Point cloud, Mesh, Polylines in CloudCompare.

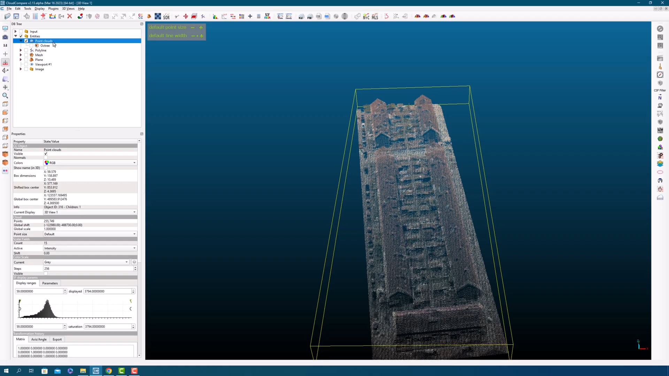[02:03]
We can also add normal vectors to each point to define the surface orientation.
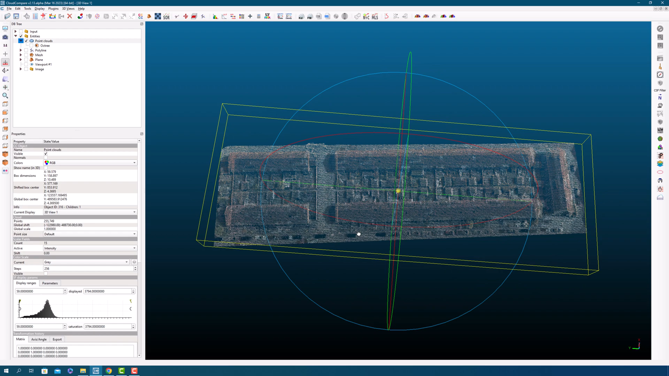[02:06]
And we can associate scalar values with each point to represent physical properties,
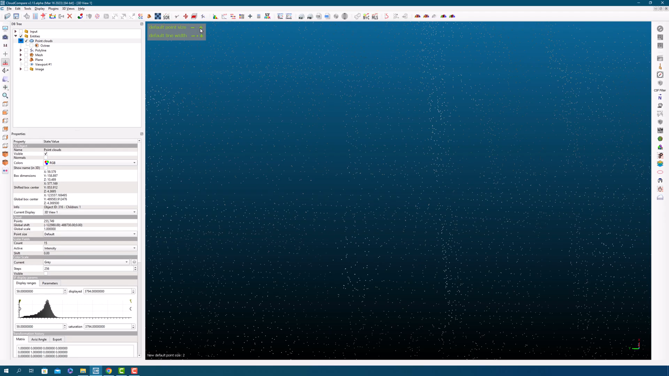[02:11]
such as reflectivity, temperature, or intensity.
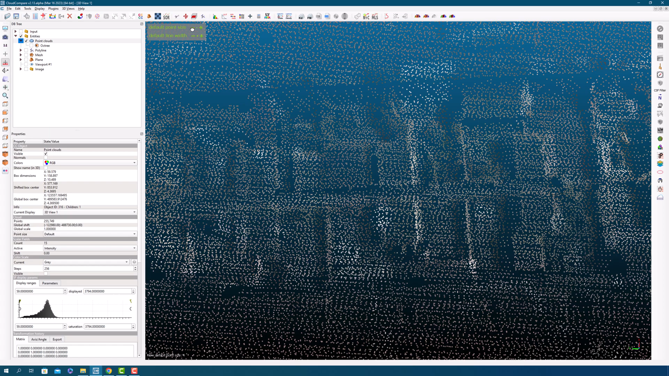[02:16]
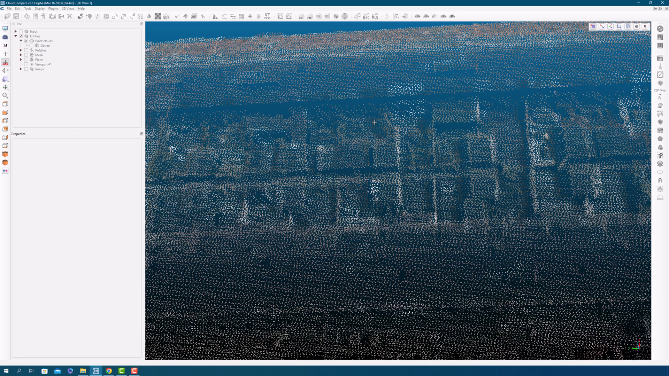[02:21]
The Picking Point Information tool is a useful feature that allows users to visualize the coordinate system and scalar field of their data.
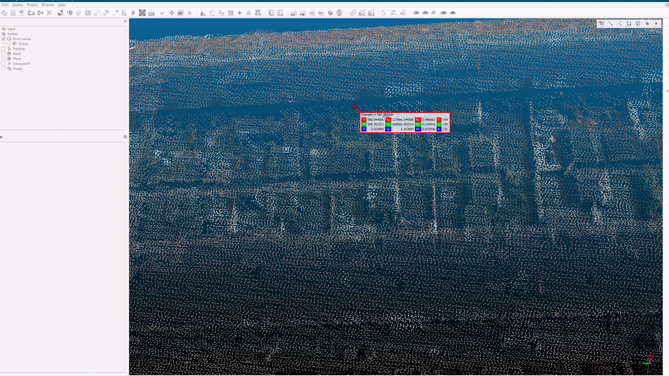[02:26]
With this tool, you can easily select and highlight specific points of interest within your point cloud.
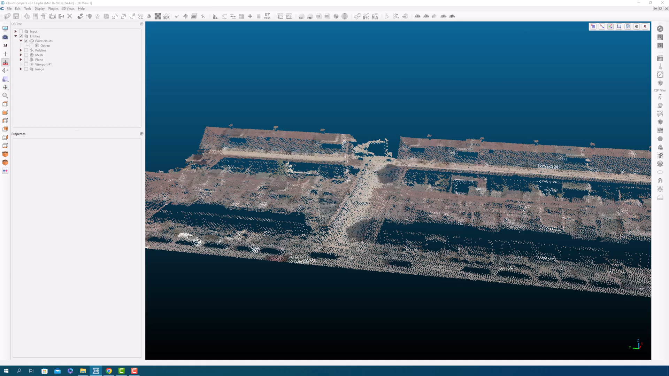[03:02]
Additionally, the ability to draw polygons and measure distances can be incredibly useful for you.
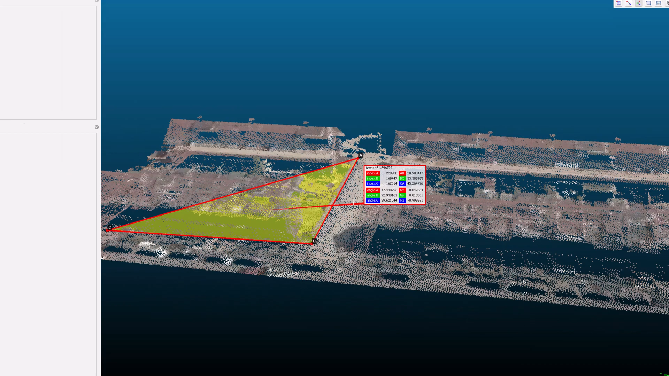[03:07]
By saving area labels, you can also add annotations to your point cloud for later
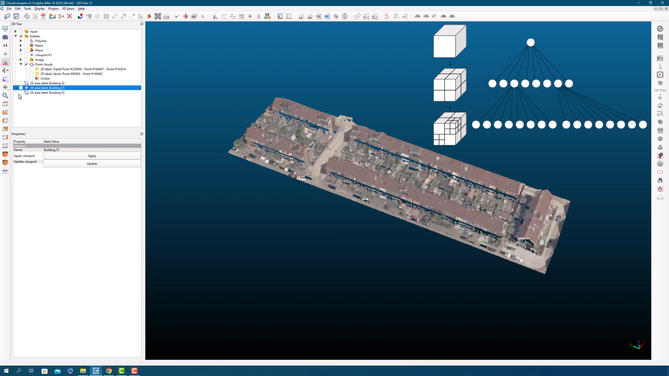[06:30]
This is because the Octree allows for efficient pruning of branches of the tree that don't contain relevant points, thus reducing the search space. In Cloud Compare specifically, the Octree structure is used extensively by most of the processing algorithms, such as distance computation and spatial operators. It also allows for the visualization of the point cloud data in a hierarchical manner, making it easier to explore and analyze large data sets.
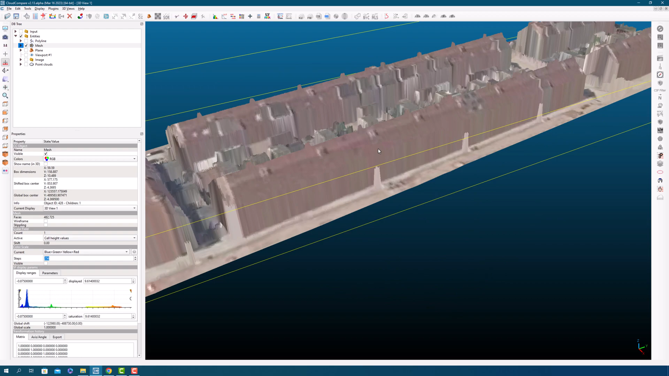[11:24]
Meshes can also be associated with other attributes like per triangle, normal vectors,
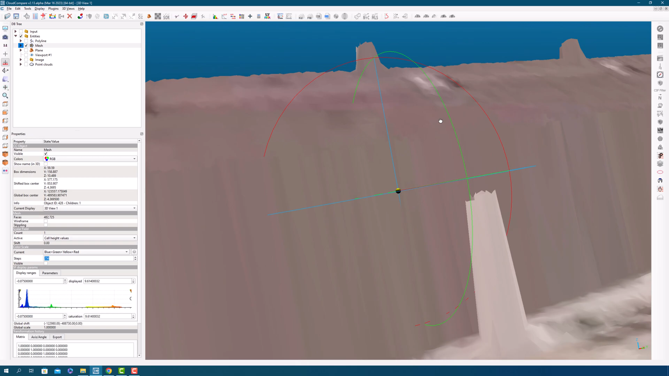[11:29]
materials, texture coordinates, and even textures.
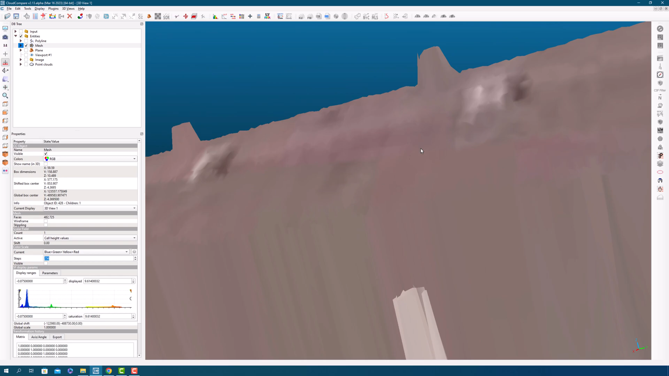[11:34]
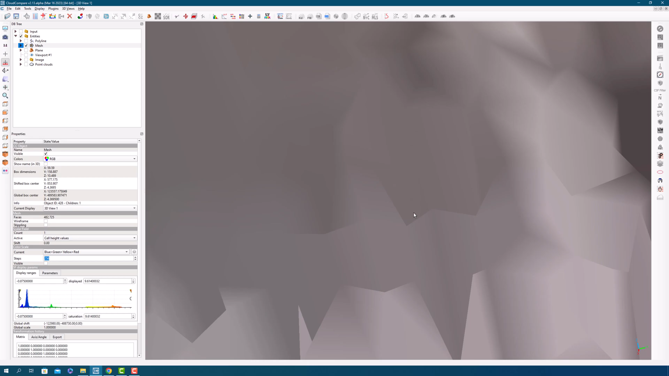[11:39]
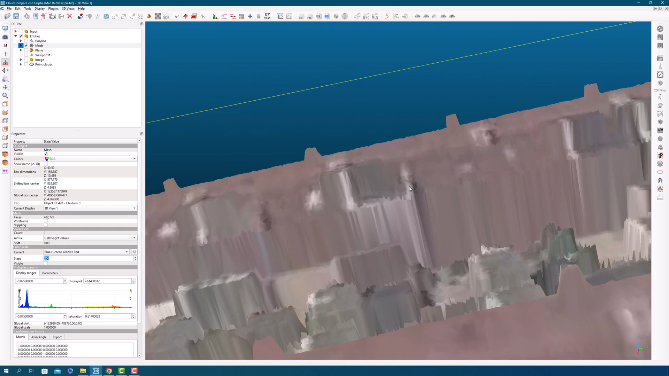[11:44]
In practice, a standard mesh usually corresponds to a single object, and its vertices are stored as a point cloud, which is typically a child of the mesh object in the database tree.
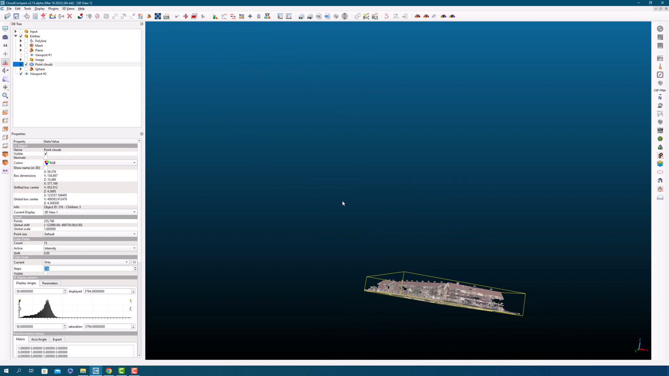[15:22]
If you want to restore the viewport, simply click on the apply button in the viewport entity properties,
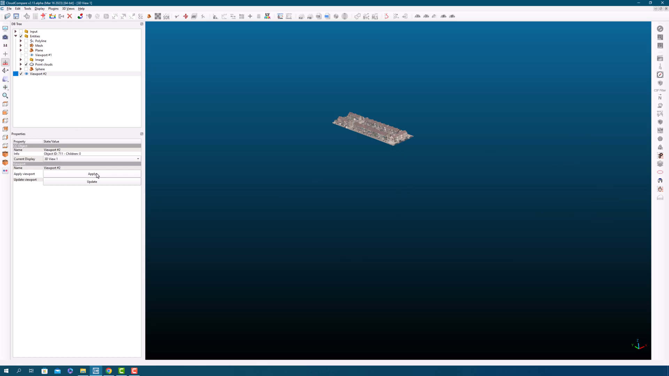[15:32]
and the viewport will be restored to its previous state.
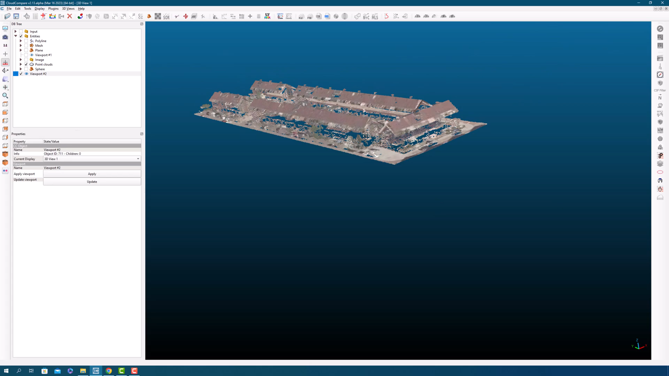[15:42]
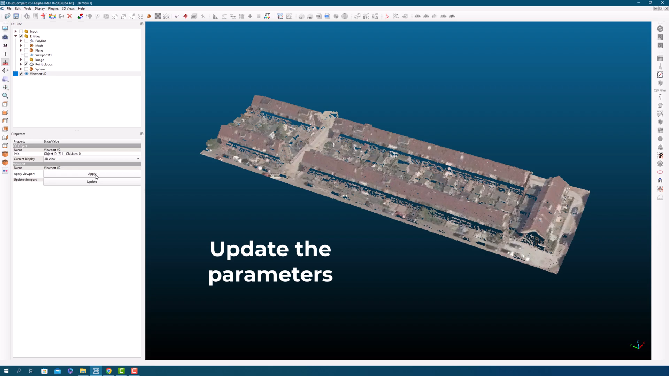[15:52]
It's worth noting that viewport entities can be saved in bin files along with the other entities.
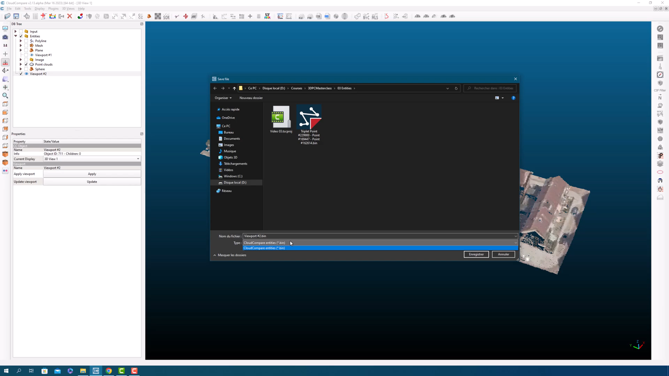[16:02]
The corresponding viewport can be restored later using this entity, which can only be saved in bin files.